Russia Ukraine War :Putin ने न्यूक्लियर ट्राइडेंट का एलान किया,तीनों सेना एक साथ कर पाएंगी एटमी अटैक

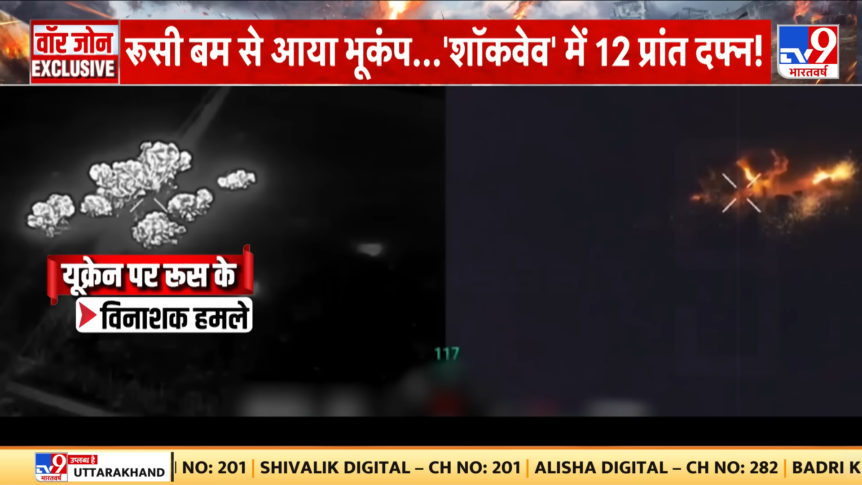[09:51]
लेकिन सबसे भीशन हमला रूस ने यूकरेन के खारकीव शेत्र के एक मोर्चे पर किया और ये उसी मोर्चे पर हमले की तस्वीरे हैं